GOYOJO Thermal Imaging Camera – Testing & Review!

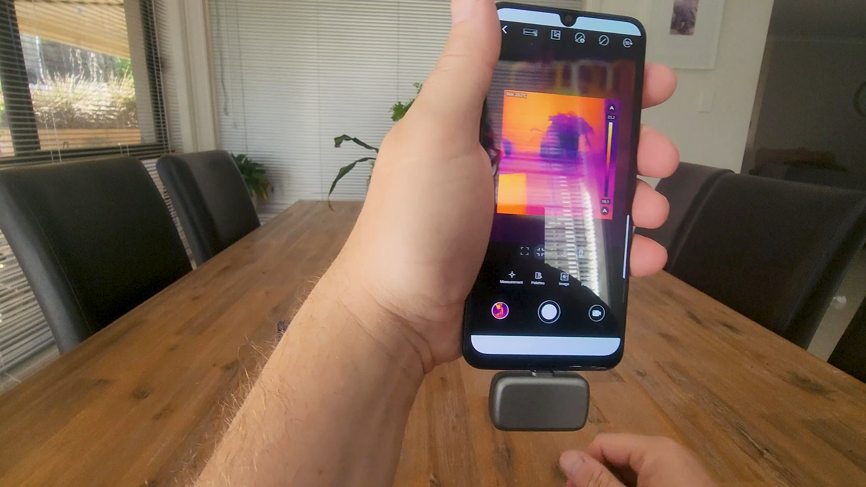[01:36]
Do you have to get used to how I hold this because normally you'd hold your phone down here and you can see my hand is in the way.
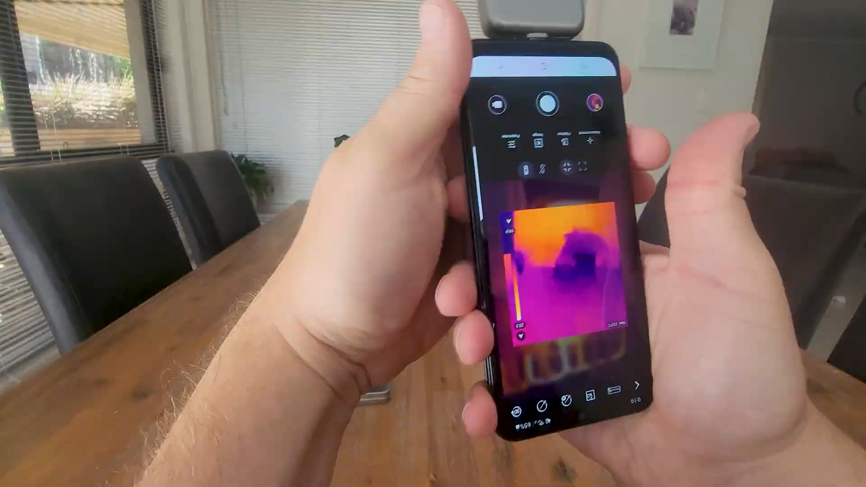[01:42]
Wonder if we can actually pop this on to auto rotate.
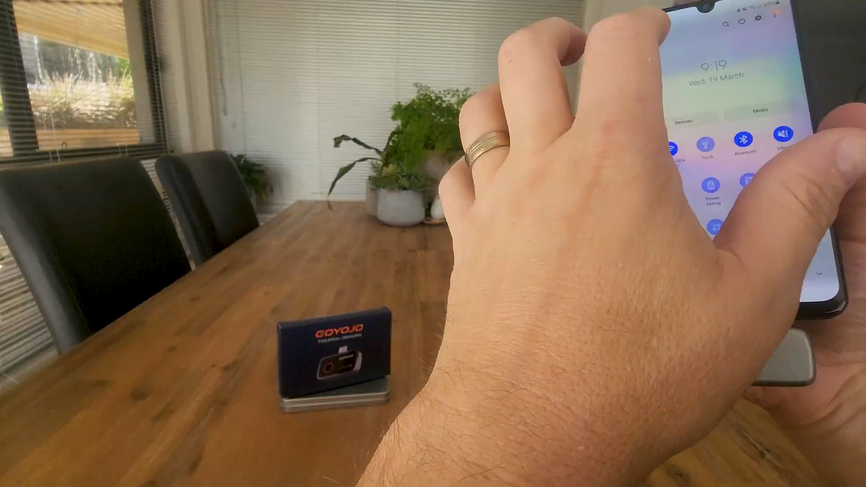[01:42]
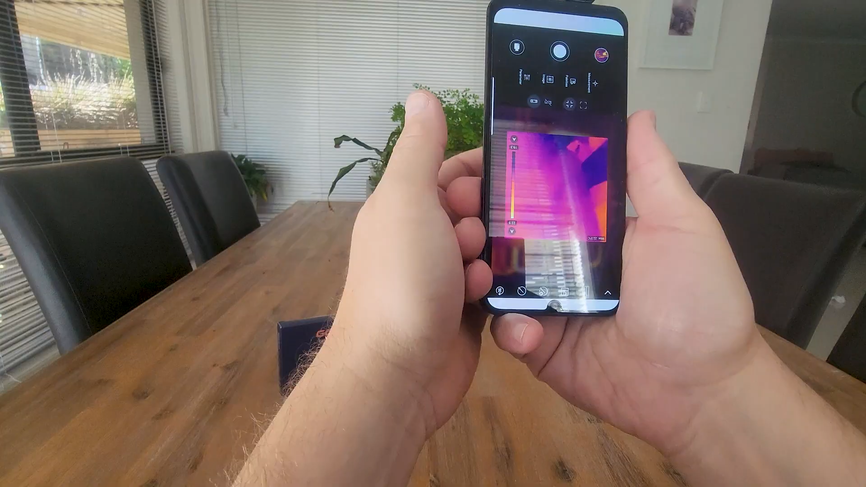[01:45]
So when we flip this around there we go the app will flip around so we can have the camera at the top. So basically you're holding the phone upside down but this way you can have the camera at the top of the device and hold the phone a bit more naturally.
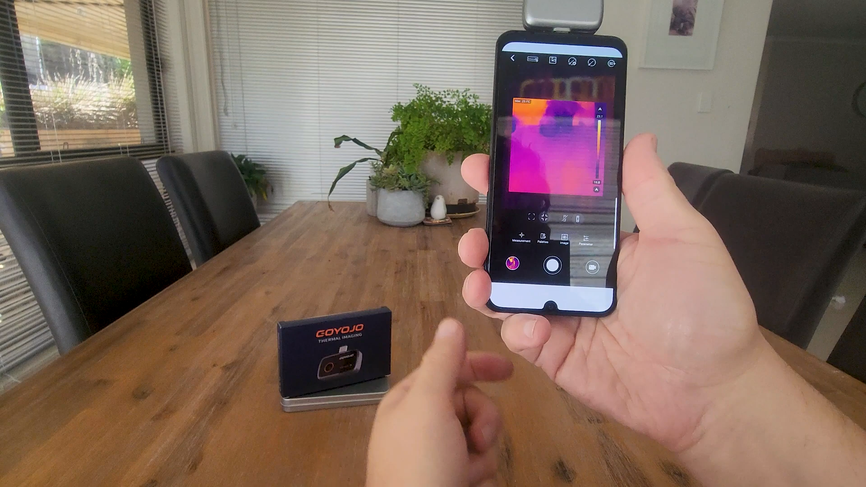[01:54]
Let's have a look through here. We've got measurements, palettes, images and parameters.
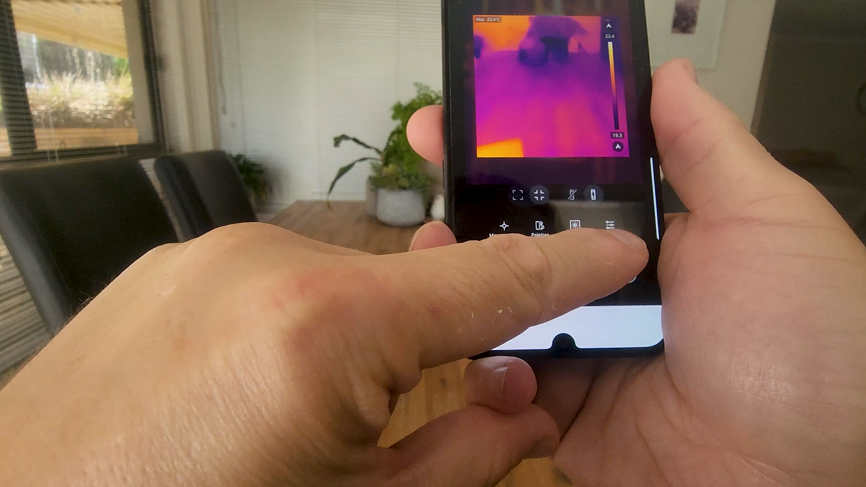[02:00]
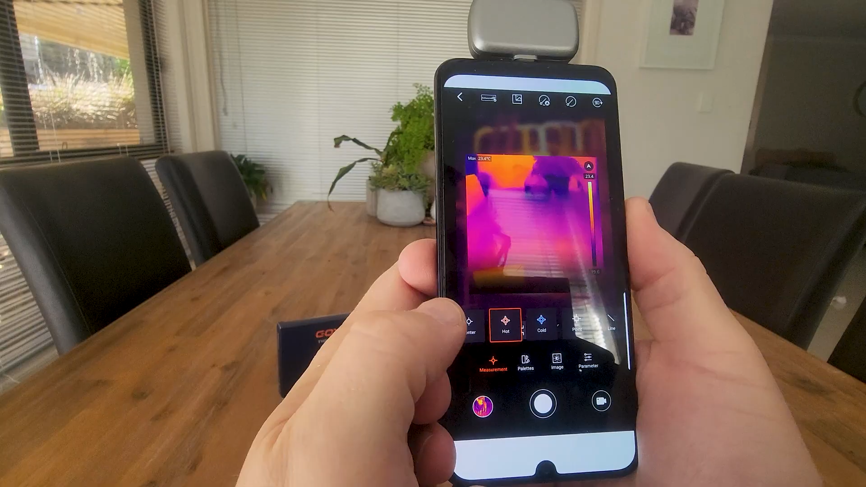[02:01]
So we'll go into measurements. We can change that to center.
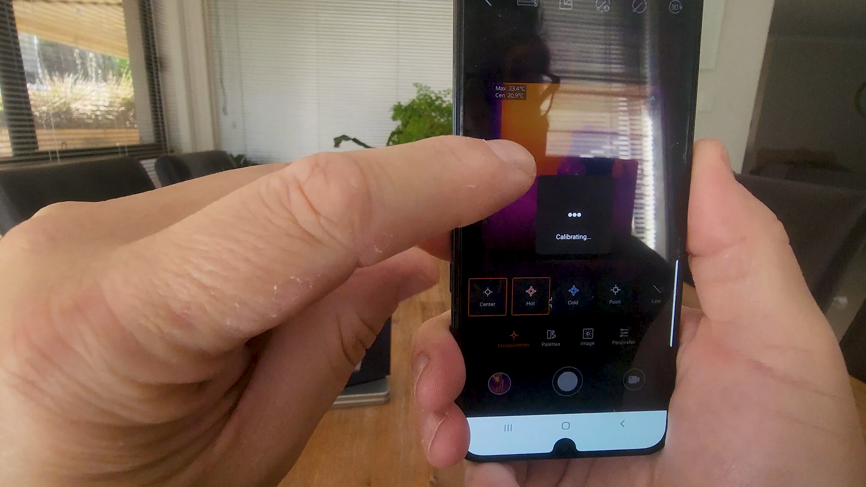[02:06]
So now we've got the center temperature which is at 21 point about 21 degrees.
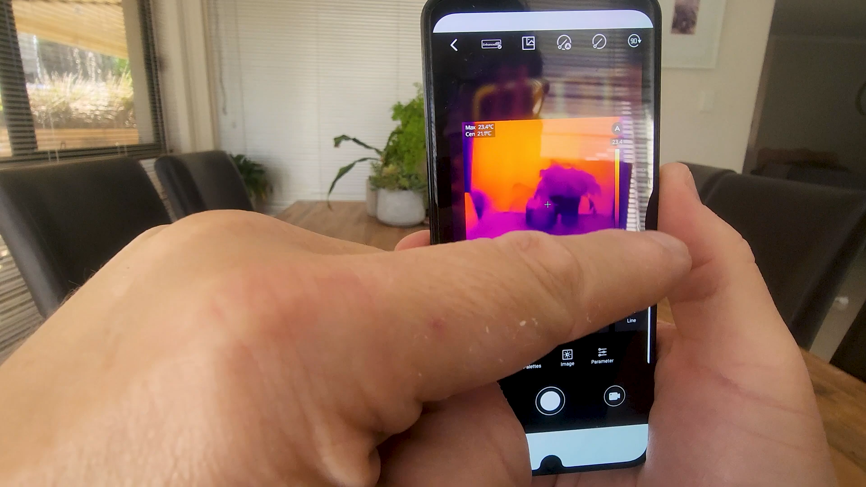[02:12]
But you can see it's also pulling the maximum temperature within the field of view is 23.45. It keeps changing.
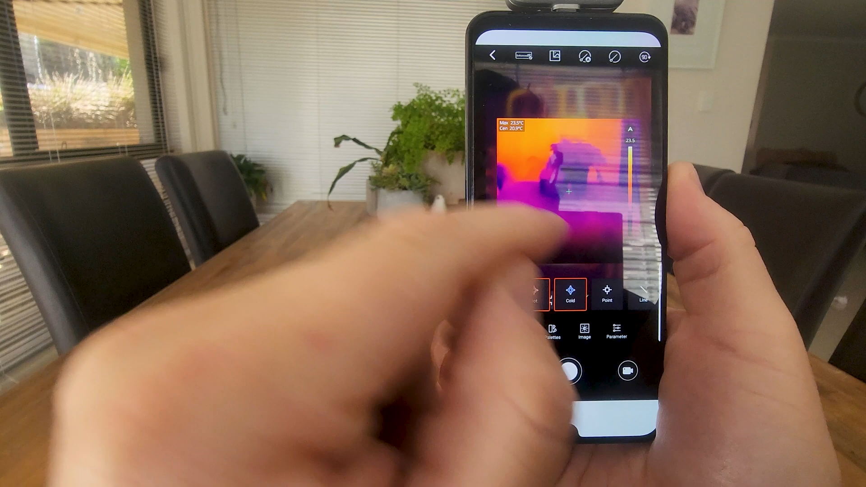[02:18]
So we can look at the coldest area of the room. So that'll add another point in for us. That's telling us the coldest area is around 19 degrees.
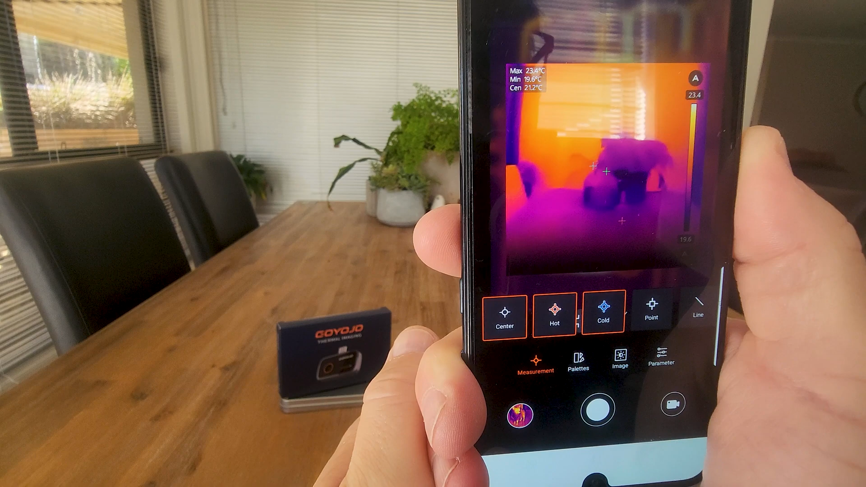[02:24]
Now if you want a custom point you can choose point and you can select a certain point on the screen.
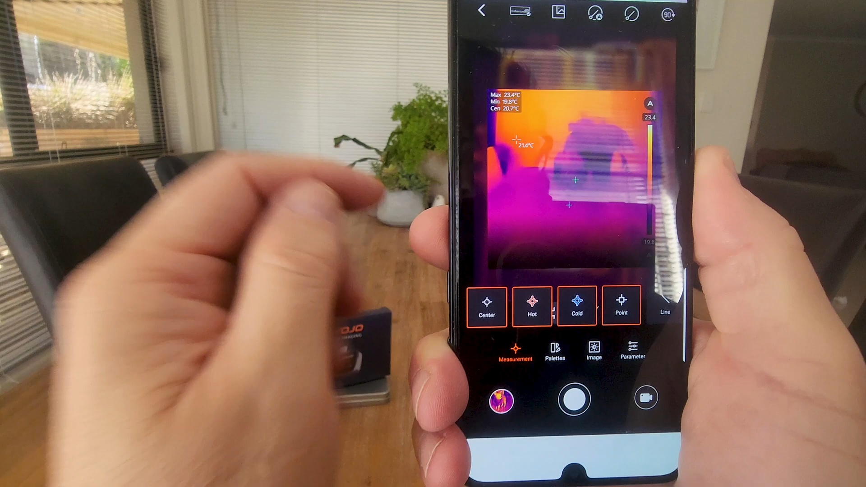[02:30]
So we can see over here it's 21.7 down here it's 22 degrees.
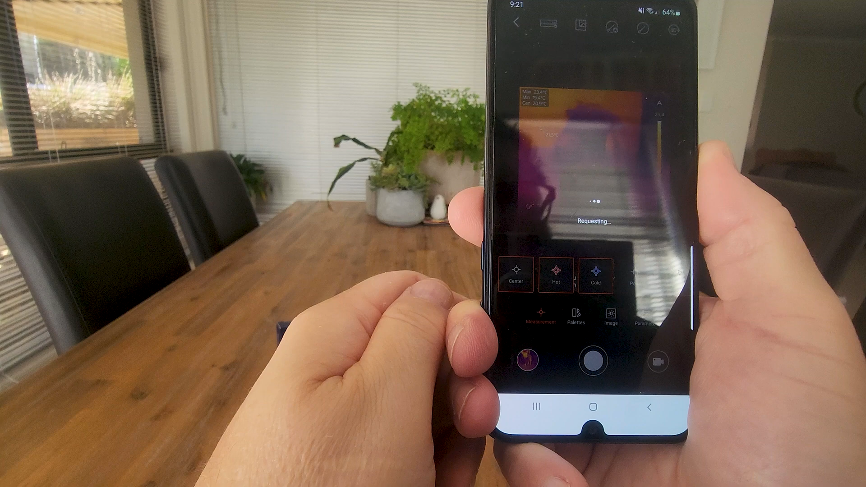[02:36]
We can draw a line and it'll give us the minimum and maximum temperature along that line.
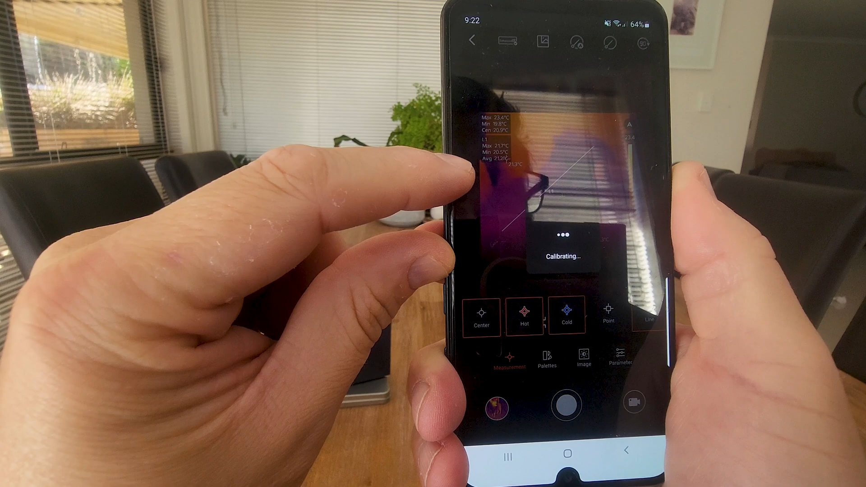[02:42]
But also what the average temperature is along that line. Got a whole heap more options like rectangle.
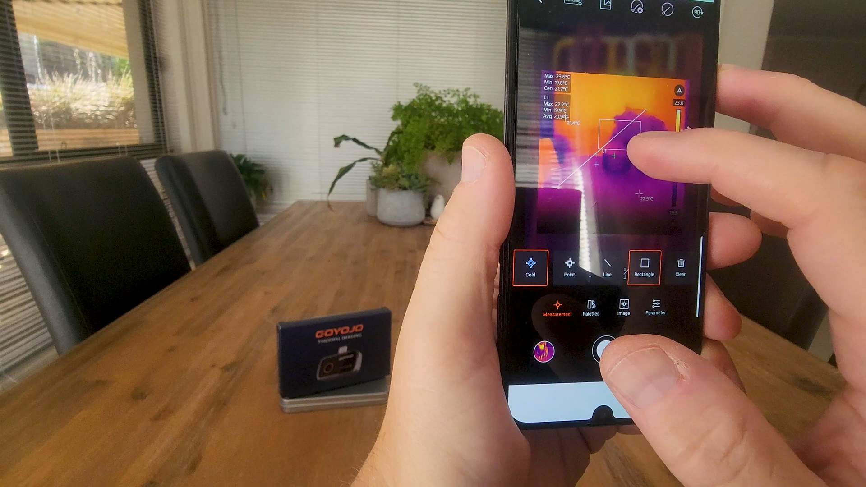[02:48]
So we can actually draw a rectangle in a certain area and that's going to do the same thing. So the minimum maximum temperature within that blocked area that we just selected and the average.
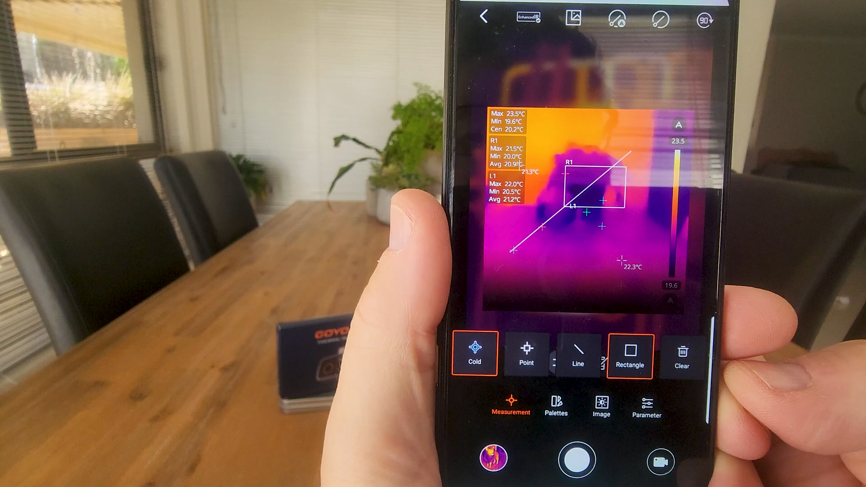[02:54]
Hit clear. We're going to get rid of all of those. So I love the measurement system in here.
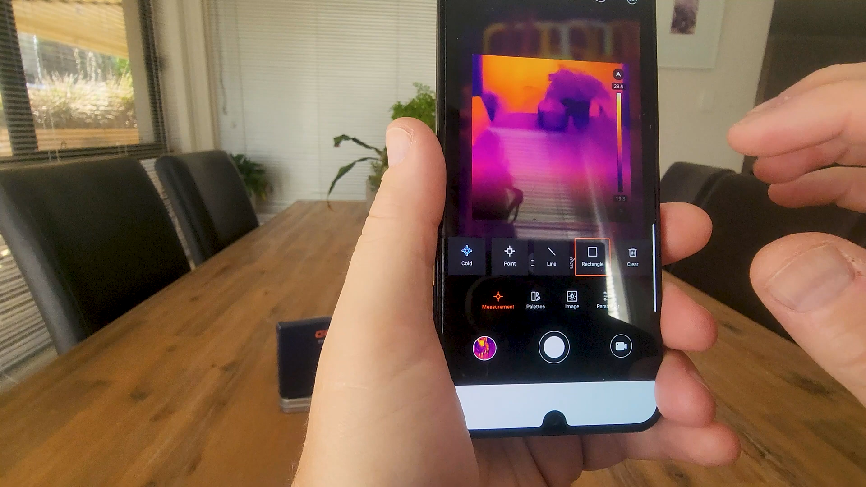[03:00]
Now let's go into pallet. So at the moment we're on iron bow but we've also got CPR, purple and red, low iron, iceberg, rain, red hot, green hot and dark blue.
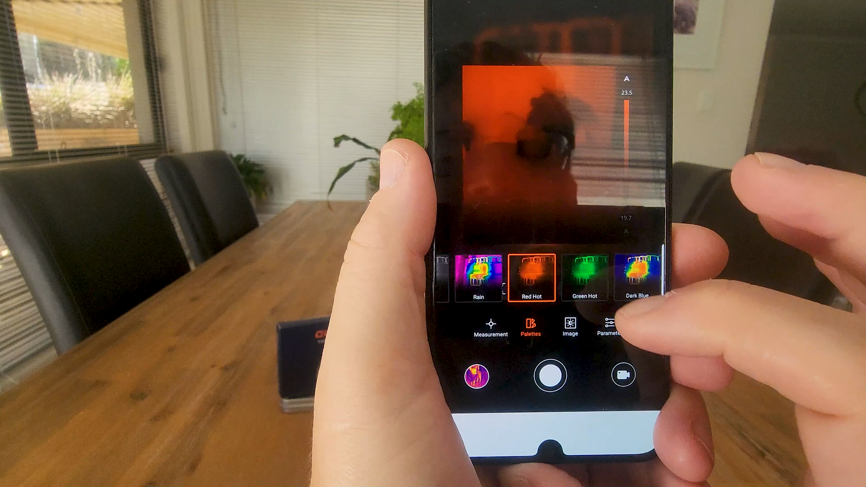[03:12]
This is sort of the you know predator sort of look that you see from you know the thermal imaging.